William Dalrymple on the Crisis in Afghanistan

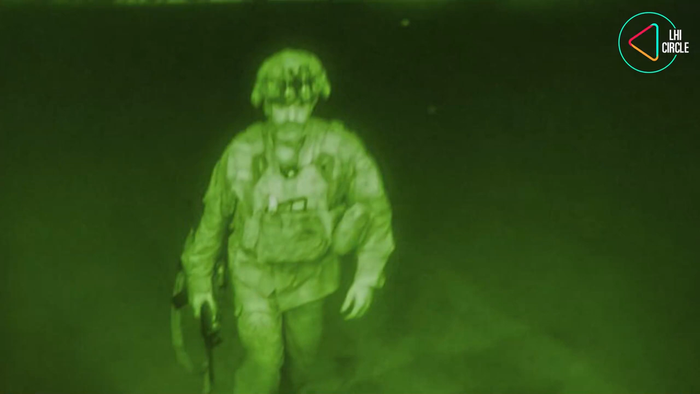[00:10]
The last US soldier leaving Afghanistan after the country fell to the Taliban once again.